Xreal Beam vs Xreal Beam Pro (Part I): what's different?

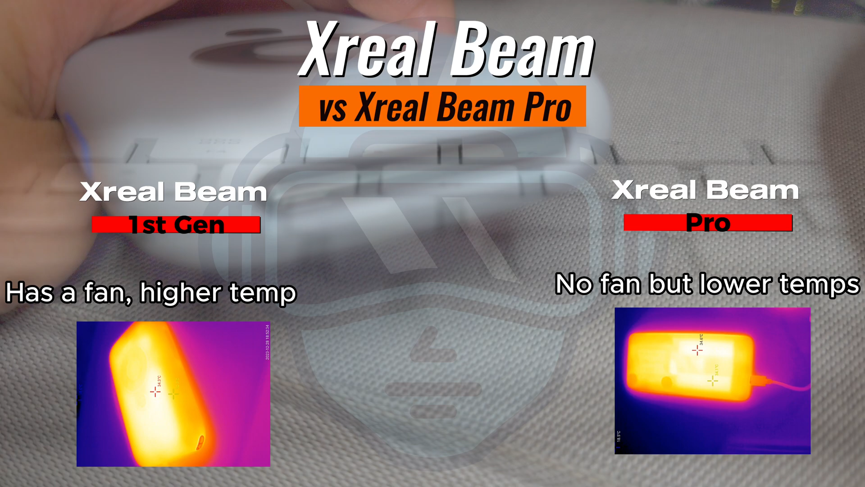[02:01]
And interestingly, the temperature observed is higher than the temperature observed while using the Xreal Beam Pro.